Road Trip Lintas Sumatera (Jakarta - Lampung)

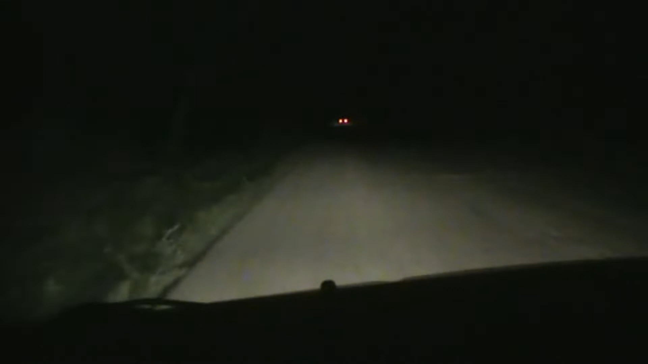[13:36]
Super keren. Tapi hanya melewati sedikit terus. Setannya masih panjang berjalan. Ternyata sekarang belum lewat. Sekarang kita lewatin pohon karet, hutan karet. Tidak ada penerangan.